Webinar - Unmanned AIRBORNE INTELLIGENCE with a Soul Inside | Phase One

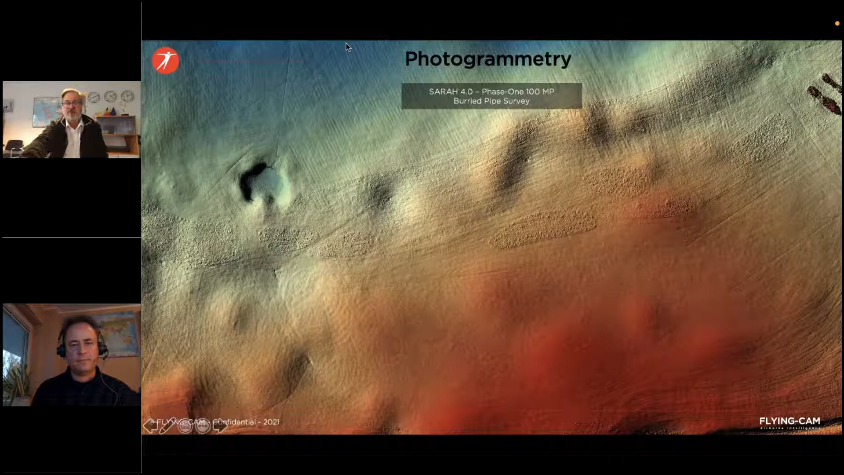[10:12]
of uh coloration and and uh uh luminance here you see for example that you have those pipe uh irrigation pipe visible uh on the ground with such a high uh visibility and high resolution this this is uh done with the saha system and the uh
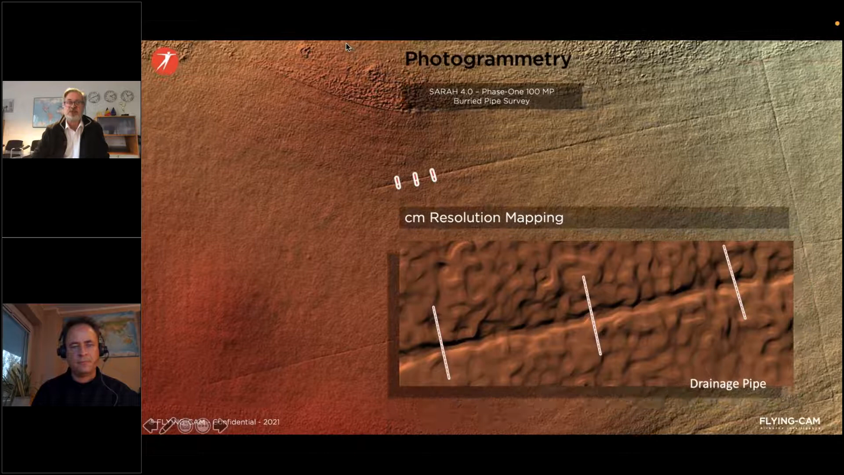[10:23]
automatic uh flight including the gimbal the three axis
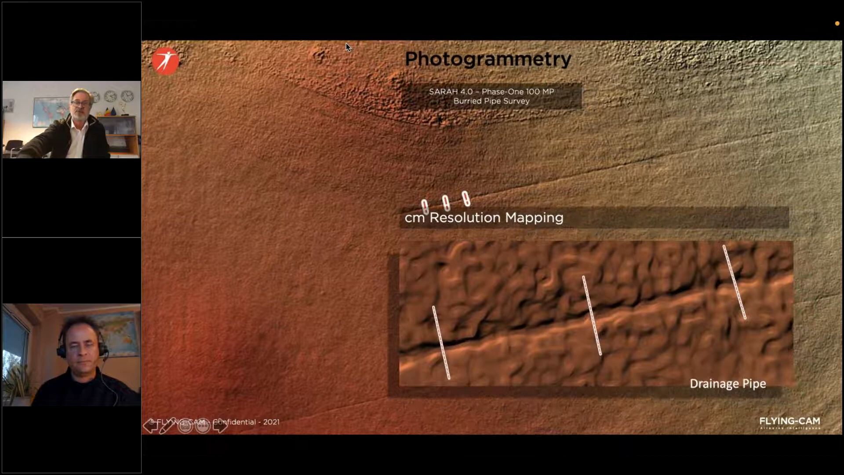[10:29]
gimbal to stabilize now uh to do a flat surface like a golf course is a nice thing but of course um the
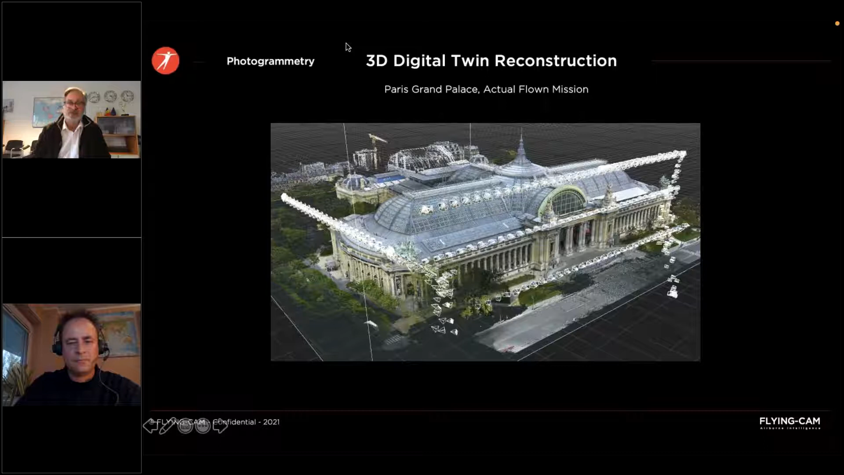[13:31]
you can see the precision of the autopilot here because of those those dots all those points are are taking out of the data collected while flying uh we got thousands
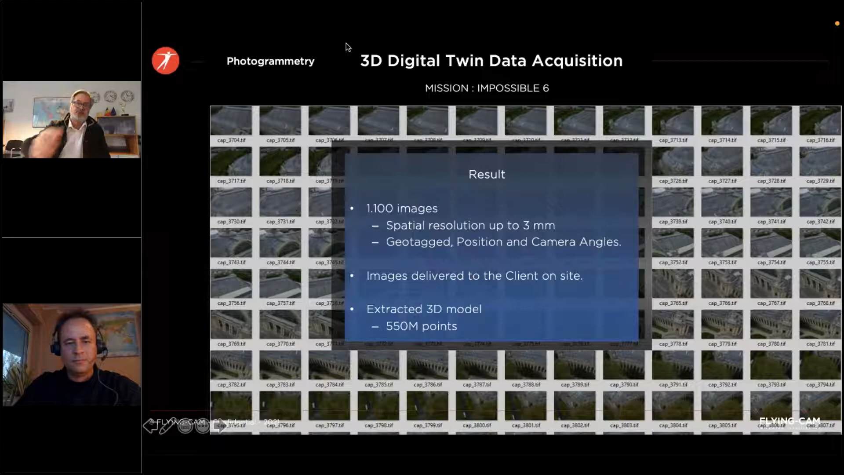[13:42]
of images and from there we could build the density the point density map
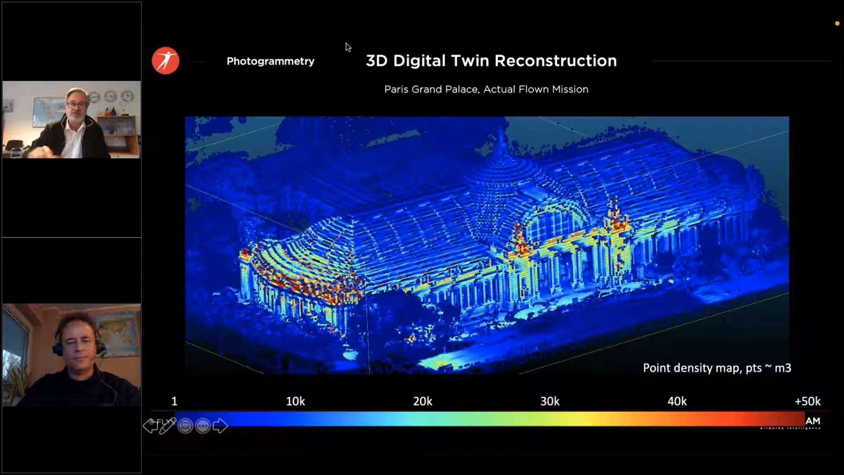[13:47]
and then uh this is this is the 3d reconstruction uh actually this is a
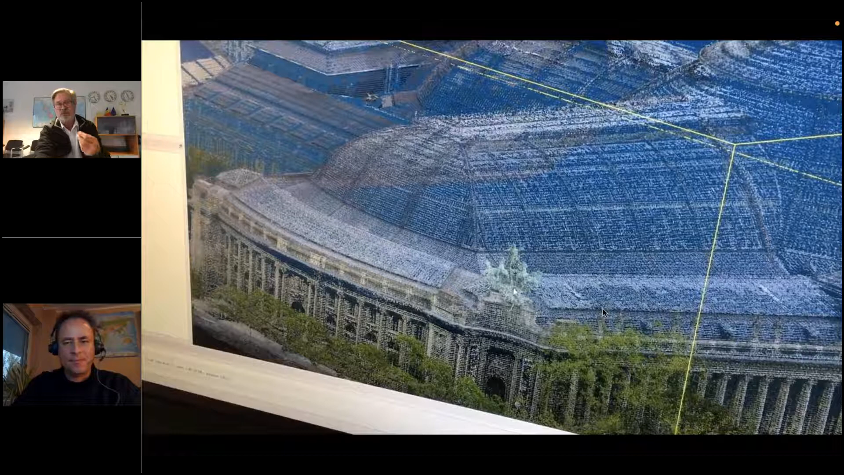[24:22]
high resolution that you believe it's a picture and